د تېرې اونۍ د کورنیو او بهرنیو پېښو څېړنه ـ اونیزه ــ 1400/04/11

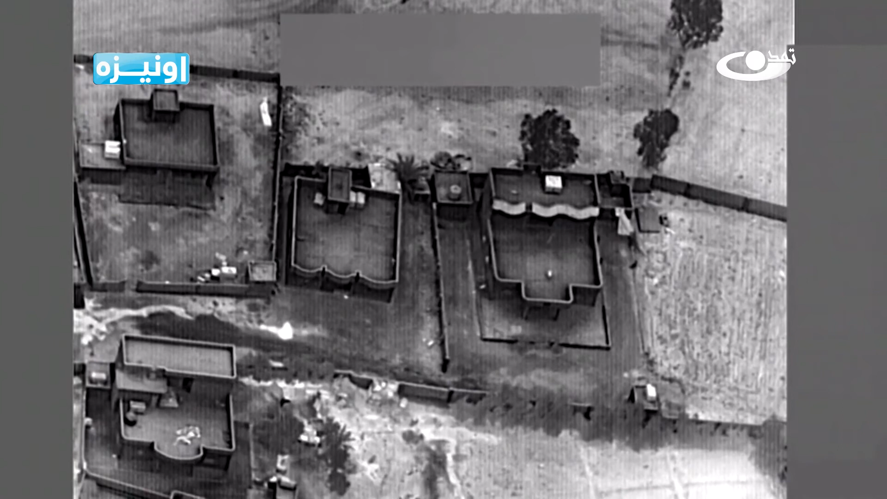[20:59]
د عراق د پوځي قومندانۍ ویاند یحیی رسول هم د امریکایي سرتیرو د دې برید په غندلو سره هغه په ښکاره د عراق له حاکمیت څخه سرغړونه یاده کړه.
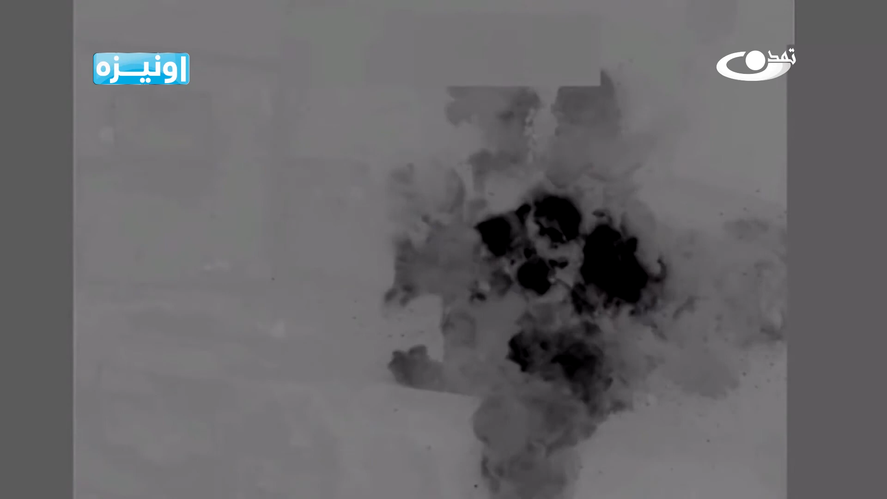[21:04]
د امریکا د دفاع وزارت اعلان وکړ چې د عراق او سوریې ترمنځ په ګډه پوله کې د ایران تر ملاتړ لاندې شوبه نظامیانو پر مورچلو هوایي بریدونه ترسره کړي دي.
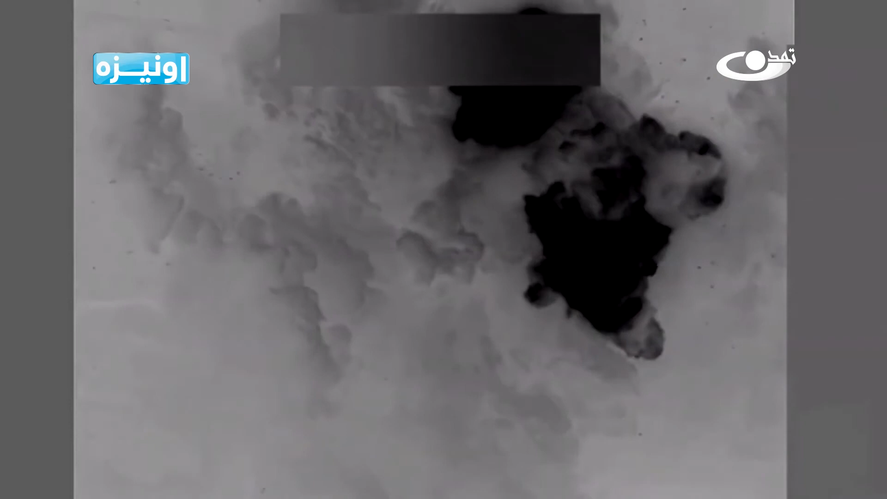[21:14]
د پینټاګون د معلوماتو پر بنسټ دا برید د
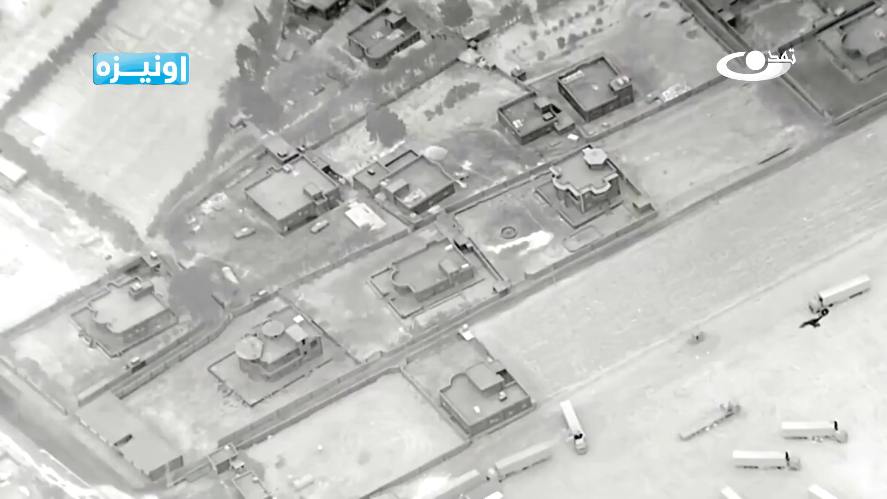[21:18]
امریکا د ولسمشر جو
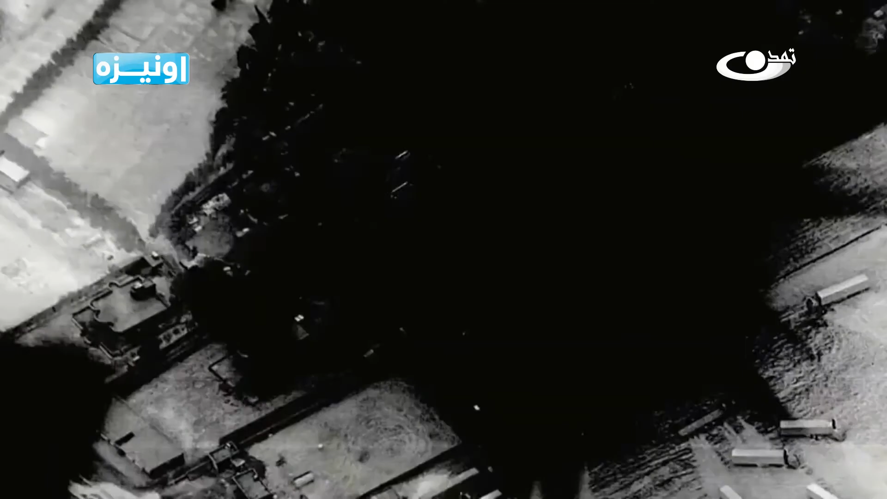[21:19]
بایدن په امر او په عراق کې د امریکایي سرتیرو پر وړاندې د بریدونو په غچ کې شوی دی.